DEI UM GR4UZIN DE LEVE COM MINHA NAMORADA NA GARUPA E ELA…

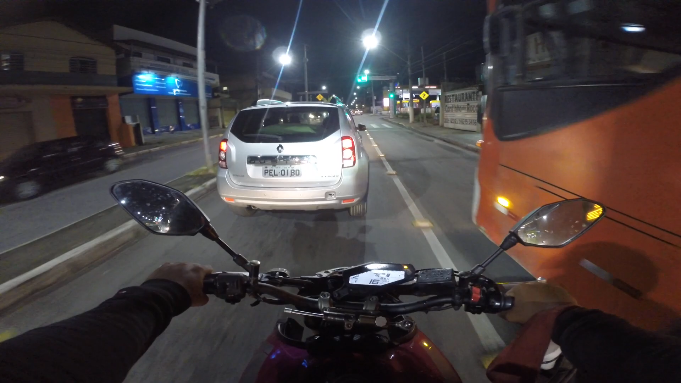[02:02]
Mas o Bobo Zé Viu que ele ia passar Ele jogou o ônibus na frente Olha a espação que ele tem aqui Isso é louco, mano O MT é vida demais, velho Que moto gostosa Ela não é tão confortável Pro garupa Mas, mano Pra mim que tô pilotando é uma delícia, velho Mas eu vou fazer um projeto nesse banco aqui
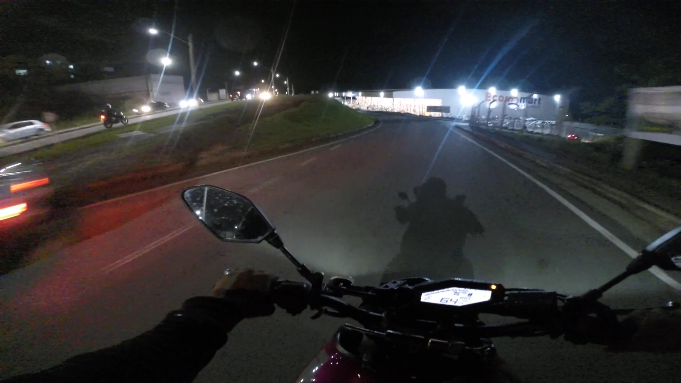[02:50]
Contra a mão, hein O cara entrou na contra-mão E eu falo nada, mano Não falo nada
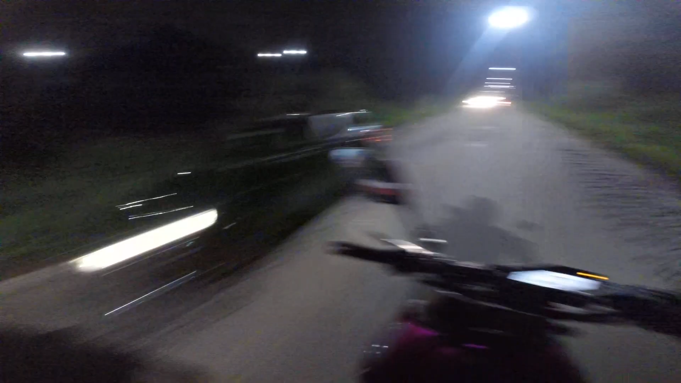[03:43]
Segura Vou dar esticadinho com ela aqui, rapaziada Pra ver, ó Moda standard Demorou? Vou pôr no modo ar não Porque aqui agora recentemente choveu Tem umas partes que tá moeda a pista Só no quick shift, ó Você é louco, mano
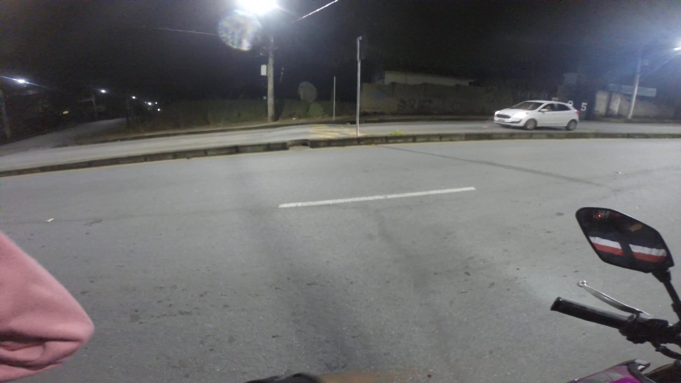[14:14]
Minha vida Eu vou tentar agora No modo B Porque dizem que é melhor E eu vou esperar Esse carro passar Que eu não sei se é viatura Esperar um pouquinho Né, não Vambora Segura Se pegar um carro Que tá vindo ali atrás Ali, rapaziada Como eles vêm com o farol alto Alto não, né, mano Branco Não dá pra saber certinho O que que é Então, né É bom ficar
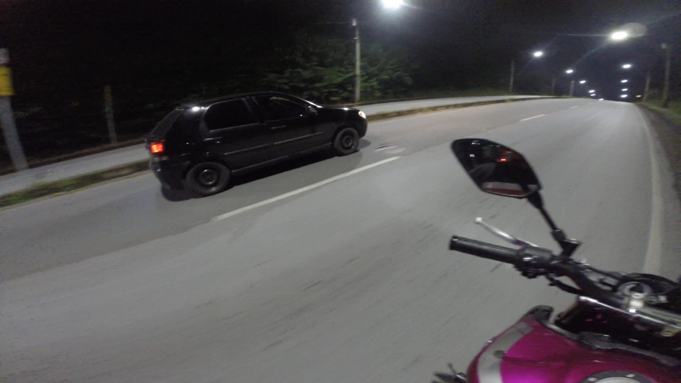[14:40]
Abusando também, não Tem que tomar cuidado Aqui é, mano Nossa, aqui é cheio de viatura, velho Mano No modo B Ela ficou muito fraquinha, velho Chega até a ser ridículo, velho Como é que essa moto É tão tecnológica assim, né, velho Que doideira Coisa de doido isso aqui, mano Sério mesmo